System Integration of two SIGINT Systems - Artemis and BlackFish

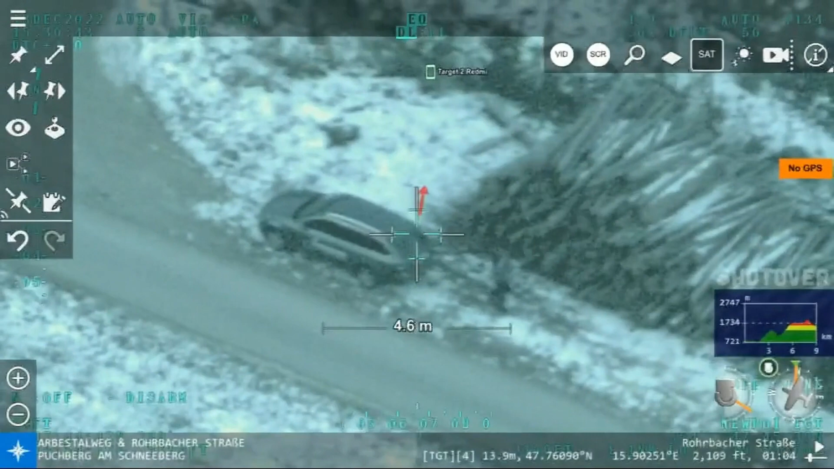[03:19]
Along with that you can see the accuracy of Artemis with
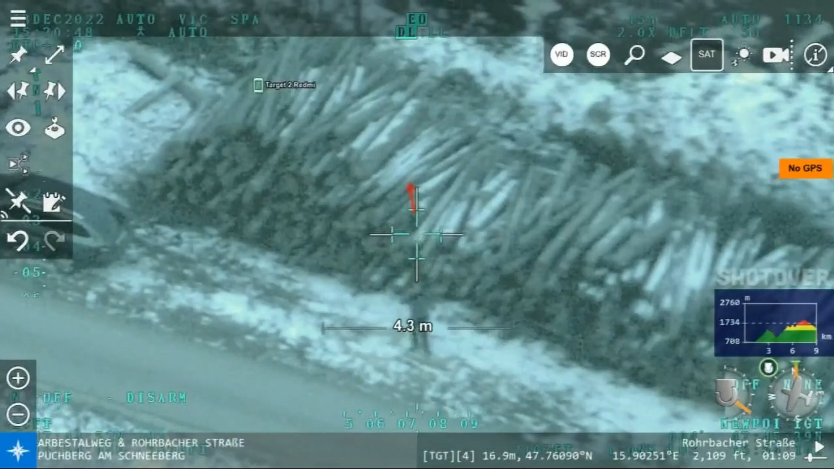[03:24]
the indicator on the
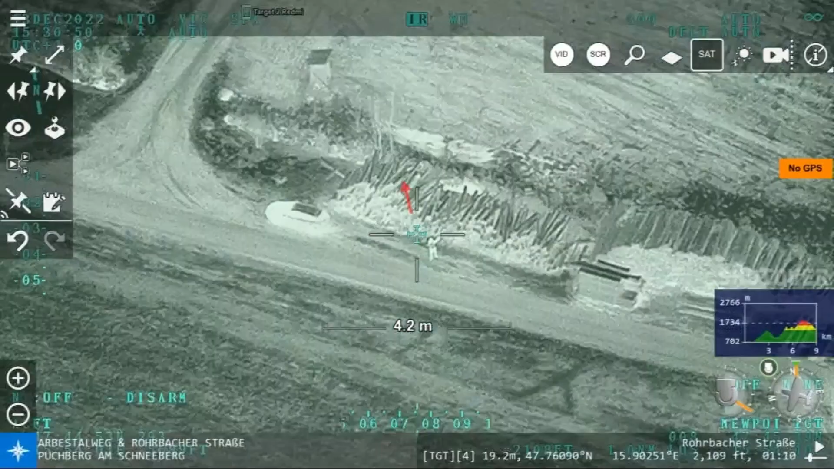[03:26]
overlay which is identified with green.
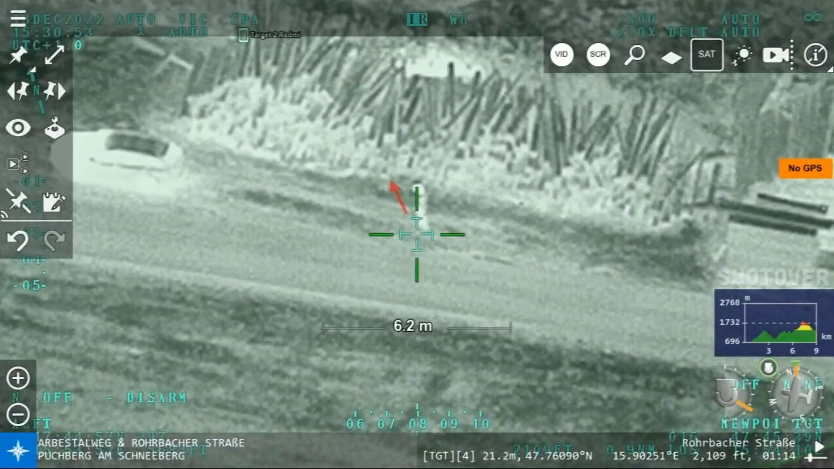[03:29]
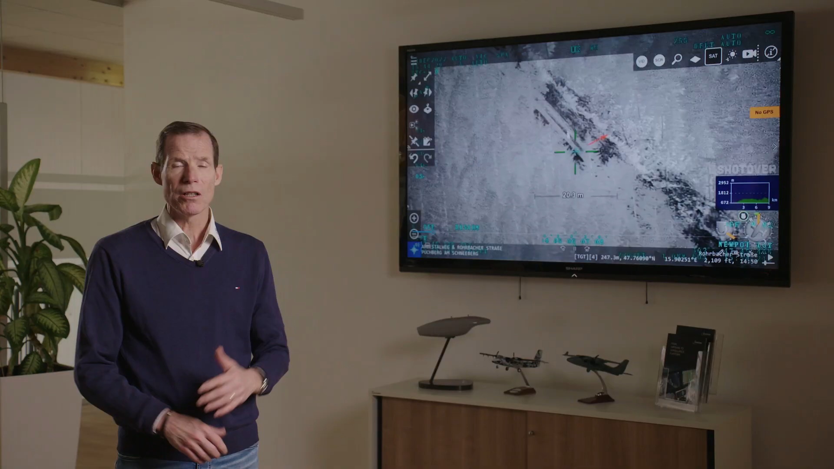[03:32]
Artemis is also capable of identifying cell phones even in wooded areas or areas that have large green canopies. What you saw before was open terrain. In this case we had the victim now move into the woods to prove that Artemis works.
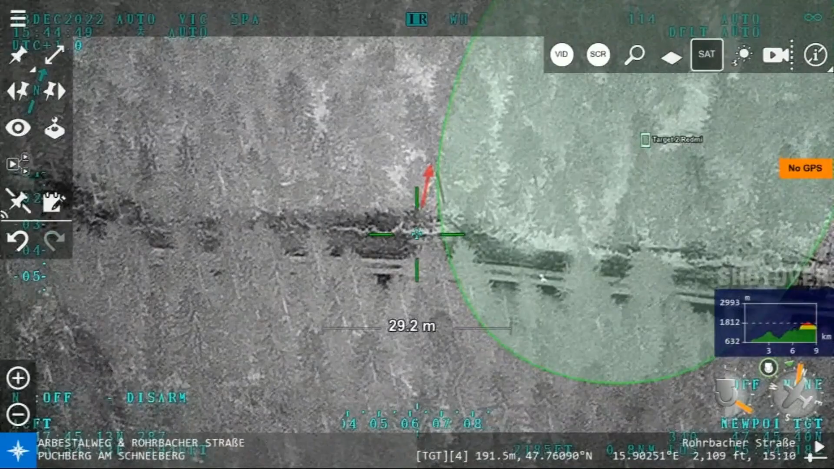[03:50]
As you can see the individual is in the woods and the crew is still able to identify his cell phone using Artemis.